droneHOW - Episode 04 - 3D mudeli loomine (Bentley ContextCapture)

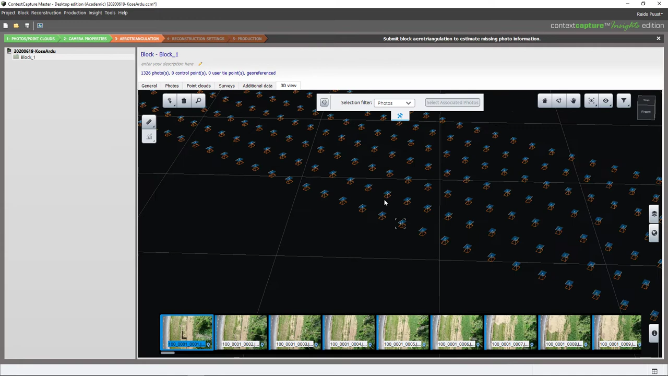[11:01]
Ja lähtuvalt sellest, mis on meie seadistused seal hulgas ka, et oleks tagatud fotode ülekatte.
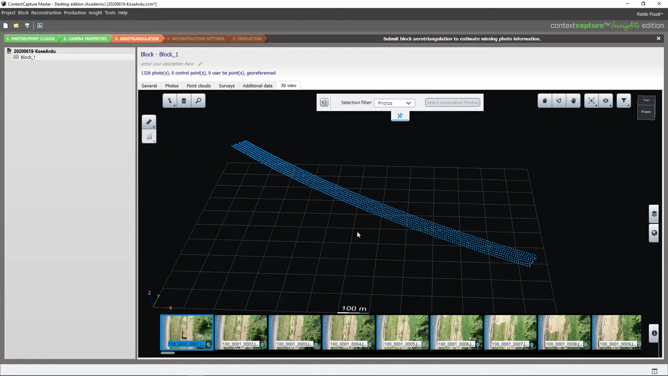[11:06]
Siin ma hetkel midagi seadistama ei pea. Ja liigun tagasi General paanile. Nüüd juba loon ma eesmaase kolmde mudeli,
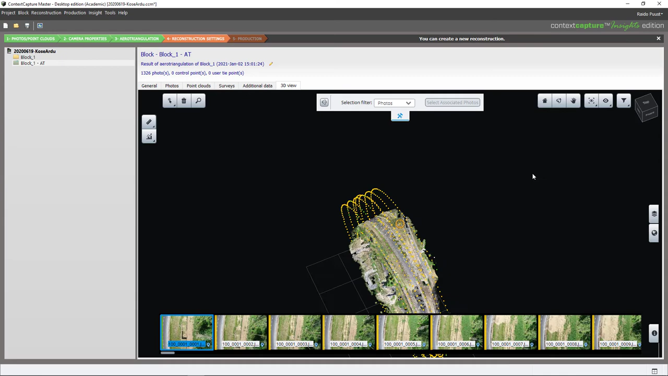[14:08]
Kuid panen ka tähele, et minu esmane arvutus on selgelt valesti tehtud. Ehk siis kaamera moonutusparameetreid on valesti arvesse võetud. See on väga hea näide, mis tuleb enne kõik esile siis, kui meil on sellised pikad lineaarsed mõõdistused. Just nimelt nagu selles näites ka sõiduteesada on, mis on sirka 1,3 kilometrit pikk. See ei tähenda, et alati võib nii juhtuda. Ja see ei tähenda ka seda, et mõnes teises tarkvaras ei võiks seda tulla.
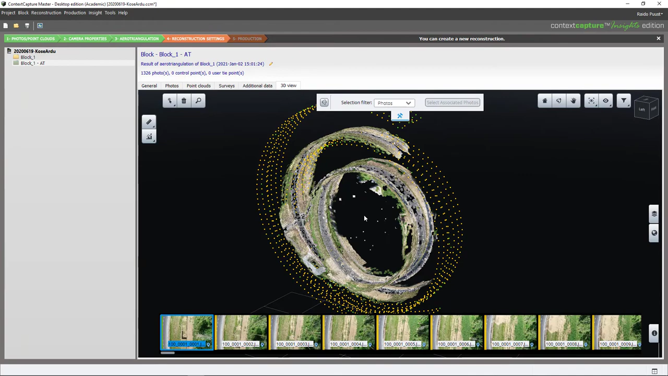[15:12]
Import-Export käib just nimelt selle Aero Triangulation juures. Nii et me peame veenduma, et siin on asi juba korrektne, enne kui me läheme põhiarvutuse juurde. Praegu ei pea tõesti mulja, et me oleme droonitanud ümber maagera, kuid mõistagi me seda teinud ei ole. Liikudes tagasi paanile Fotos saan ma teha enda fotogruppi peal parema klõpsu. Ja siin on ka optiliste omaduste või parameetrite import-export.
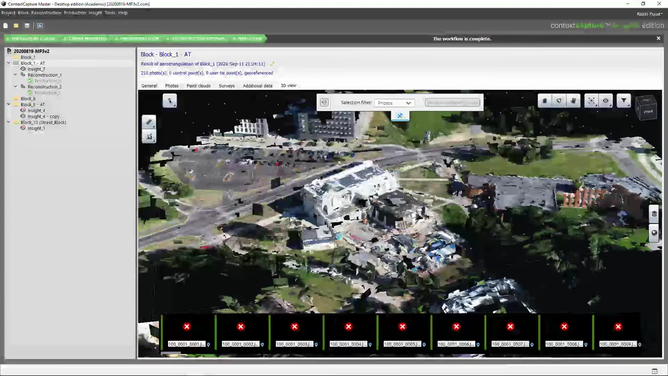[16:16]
Ja kuna see paistab välja korrektne, ehk siis mingid lisakumerusi siin ja ka sfäärilisi paigutusi ei ole,
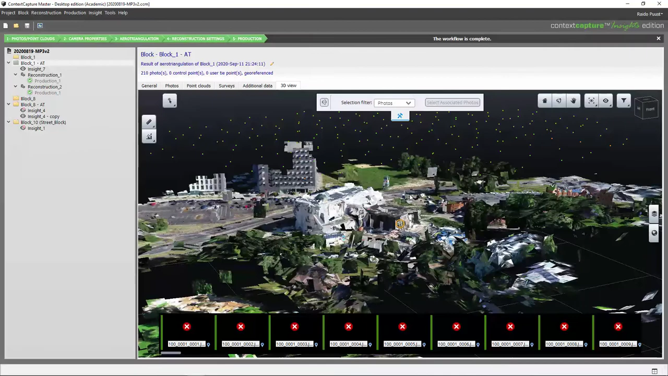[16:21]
siis ma saangi liikuda Fotospaanile, teha Fotogrupp peal parem klõps ja valida Export Optical Properties.
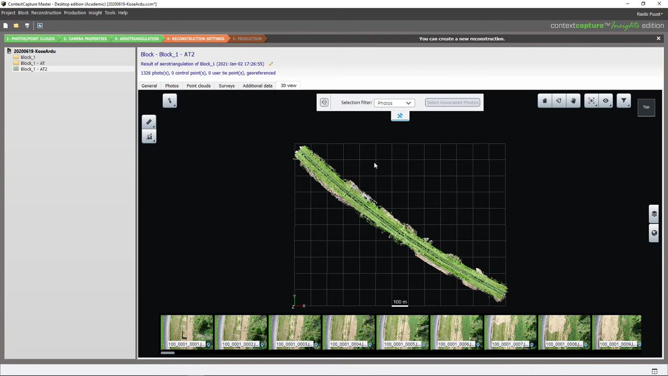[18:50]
Kuid hetkel lähen kohe 3D FU peale ning panen tähele, et nüüd, kus ma olen selle esmase arvutuse teinud korrigeeritud optiliste parameetritega, on ka minu pildid korrektselt peastatud.
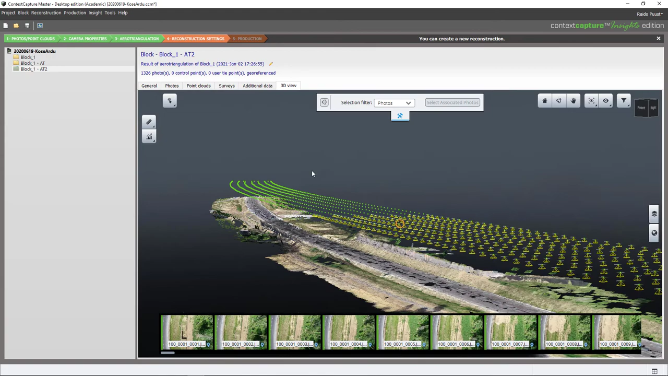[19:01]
Seega see annab mulle kindluse, et ma võin nüüd liikuda edasi ja teha põhiarvutuse.
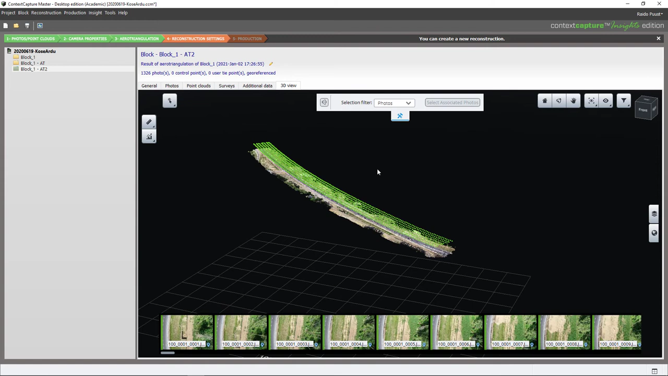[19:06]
Selleks lähen tagasi General Paanile ja nüüd jõuan Reconstruction etapini.
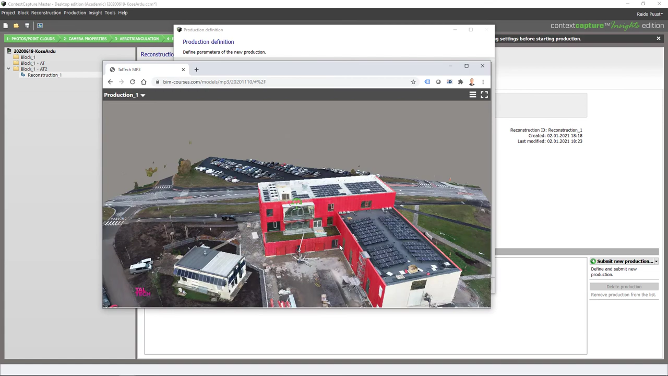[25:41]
kus see lõptulemus on vaadelda lihtsalt veebilehitseja aknas,
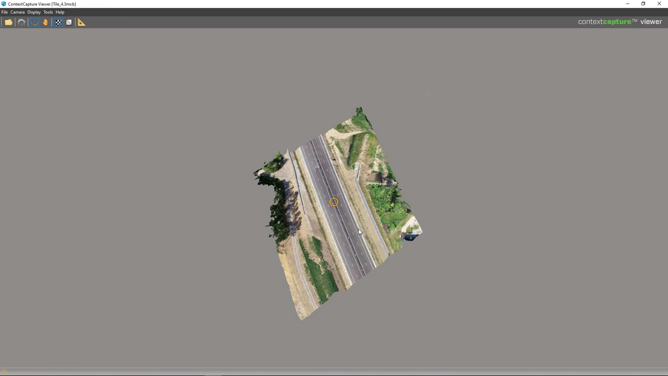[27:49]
kas on mõistlik seda tervet arvutust edasi üleval hoida.
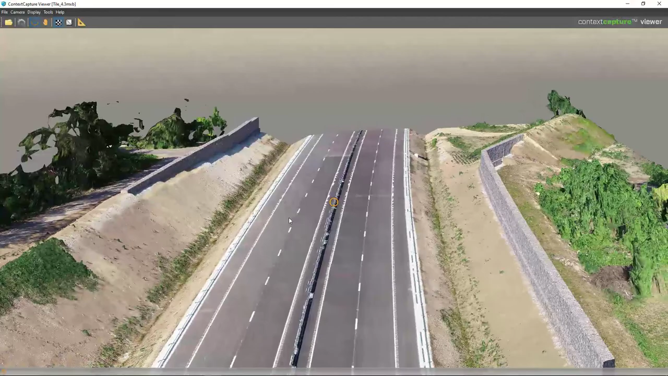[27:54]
Lisaks, kuna kasutatakse seda sama fewerit või vaaturit,